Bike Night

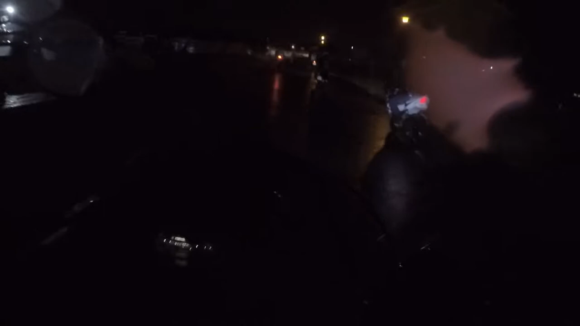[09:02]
This is round two. It's raining, but the boys are going. Everybody's nice and safe. It is wet, but as you can see, everyone's going nice and calm. This is great, man. Good work, boys.
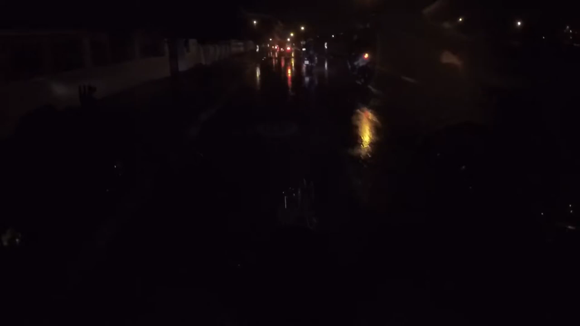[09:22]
Good work. Oh, this is good. This is good.
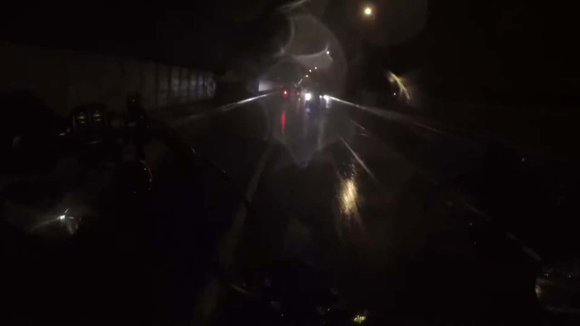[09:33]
This is good. I hope you guys can see.
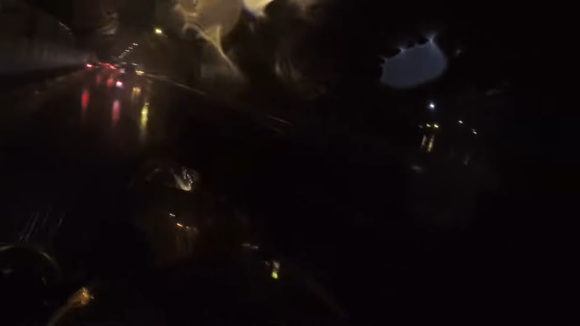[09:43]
Putting GoPros to the test. Here we go.
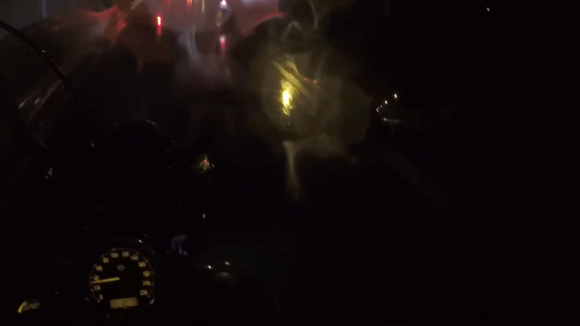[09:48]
Oh, this is good fun. Let's just wipe this.
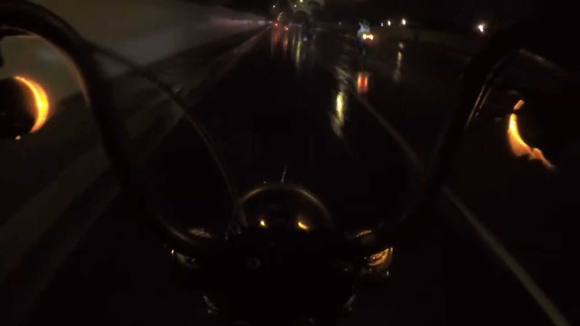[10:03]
We'll be right back. go, the blockers doing their work. This is great, this is great, this is good.